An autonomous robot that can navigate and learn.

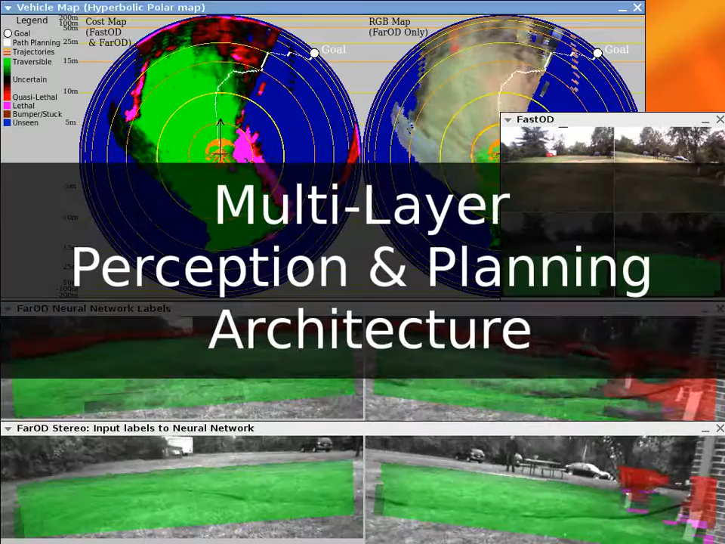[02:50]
a multi-layer perception and planning architecture guarantees a high reactivity while the robot thinks about long-term decisions.
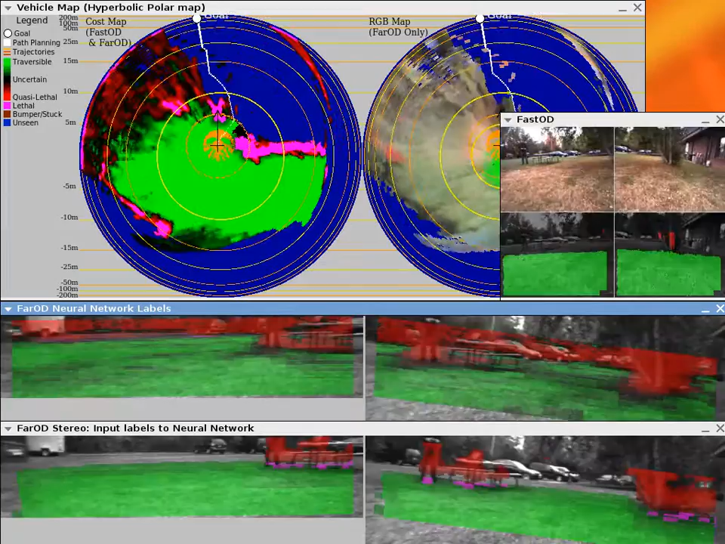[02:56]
On the right,
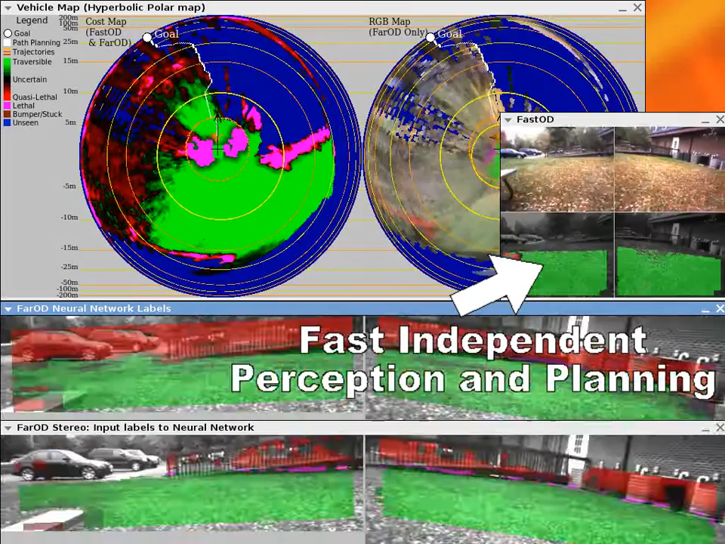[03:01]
an independent fast and short-range vision system detects obstacles in real-time, and avoids all collisions.
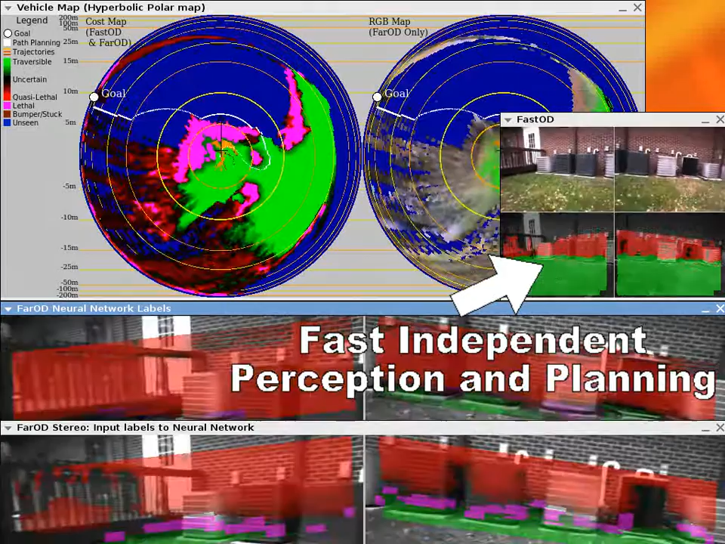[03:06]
Another key module is the rotational visual odometry,